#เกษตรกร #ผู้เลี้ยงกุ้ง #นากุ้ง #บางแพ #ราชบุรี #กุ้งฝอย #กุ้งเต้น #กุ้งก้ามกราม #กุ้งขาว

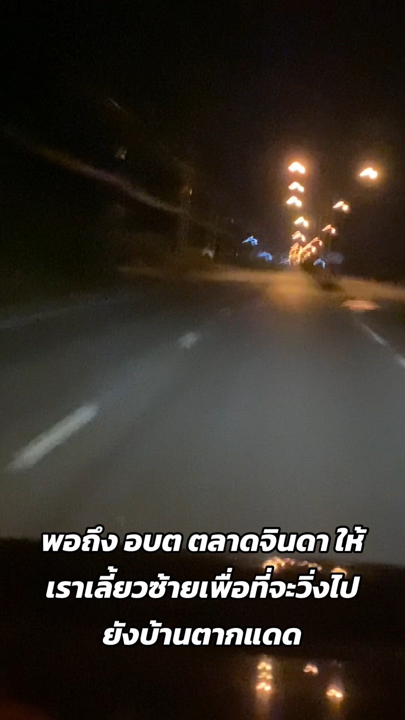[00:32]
พอสิ ที่ พอพะตอ ตลาดฮินยา ให้เราเรียวสาย เพื่อที่จะวิ่งไปยังบ้านต่าแดน ผ่านไปยังบ้านโดดขา เราก็จะใช้ทนตนนี้ วิ่งไปเรื่อยนะครับเมื่อถึงวันดอนค่ะ เราก็จะเรียวใส้ เพื่อประยังบาทของเตษรกร